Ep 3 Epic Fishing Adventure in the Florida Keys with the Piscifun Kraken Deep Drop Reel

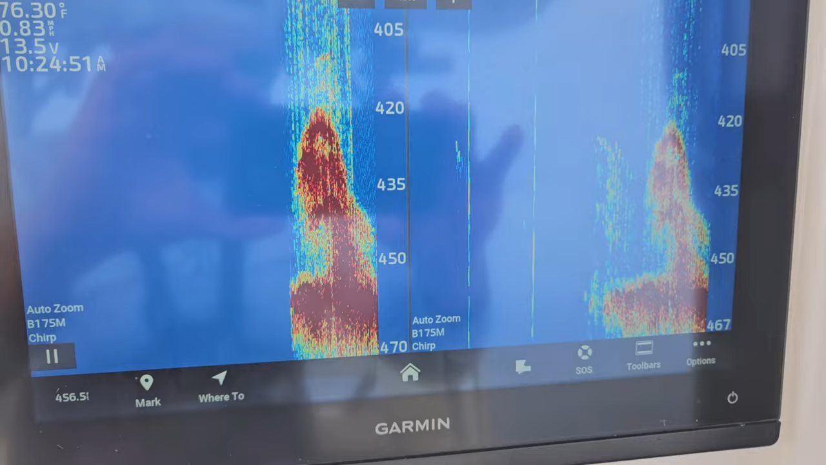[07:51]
The red part's actually the wreck, but look at all the life and fish off of it.
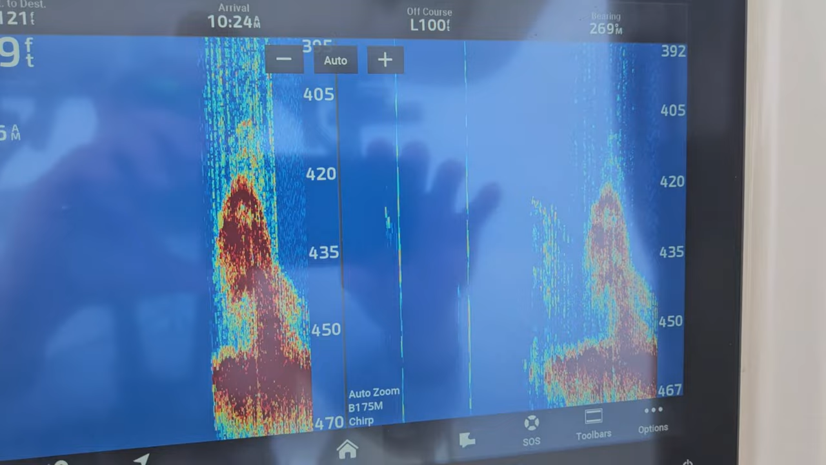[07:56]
So while I'm setting up, figuring out what the drift is, that's when I'll re-rig my rod.